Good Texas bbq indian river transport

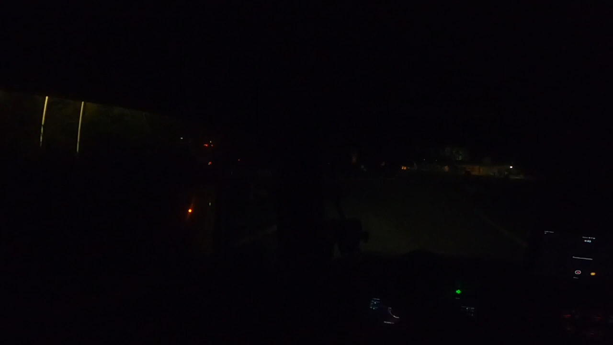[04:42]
Now, I hope it's some parking spots here, all right? It don't look like it, I don't know. I would hope it'd be a parking spot, cause it's like early. Like, look how they park. Like, this gonna pull up if you gonna. Ah, well, it is what it is. We got. We see some up there.